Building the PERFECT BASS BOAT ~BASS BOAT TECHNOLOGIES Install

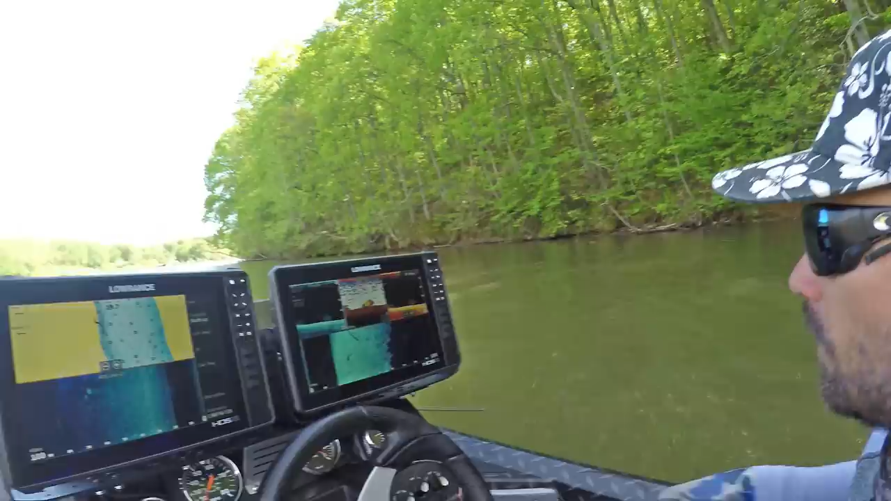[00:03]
dual mounts this thing looks like an aircraft carrier behind it whoa guys we already found some fish that's a school of freaking crappies right there